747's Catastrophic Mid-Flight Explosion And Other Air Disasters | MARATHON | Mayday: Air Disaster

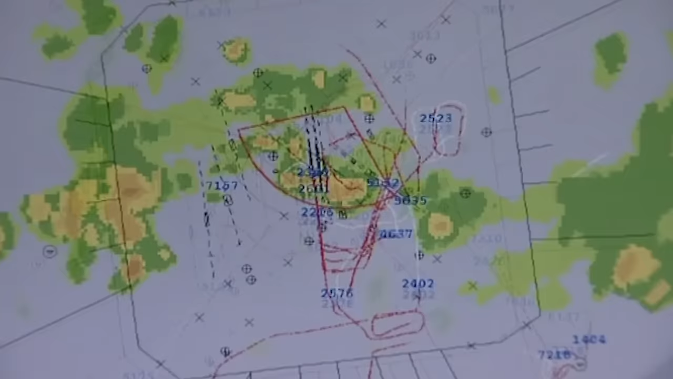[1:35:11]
Anything yellow or orange is a potentially severe thunderstorm.
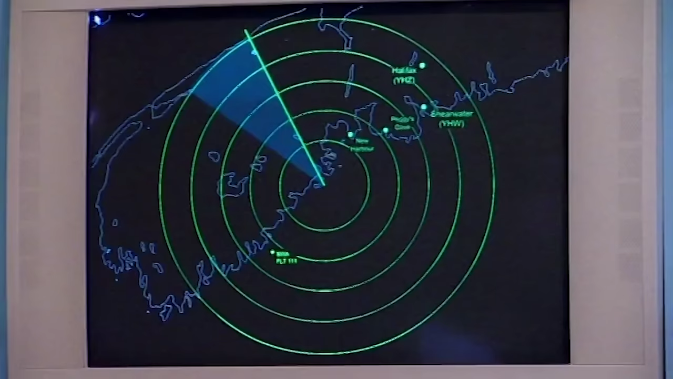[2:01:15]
Pickrell considered his options for a safe place that wouldn't take the aircraft too far from Halifax. He decided to direct the plane over St.